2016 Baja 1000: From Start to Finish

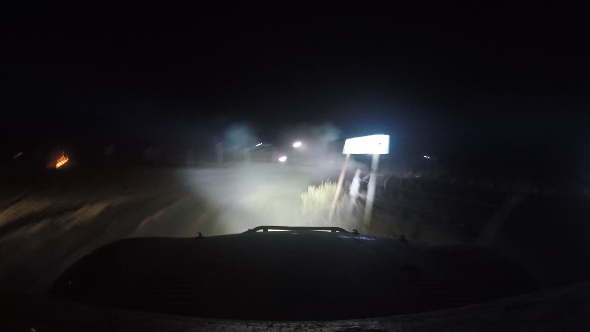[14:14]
I mean, there's so much dust and humidity in the air that it brings these weird waves into the air that, like, it makes you think things are there that aren't.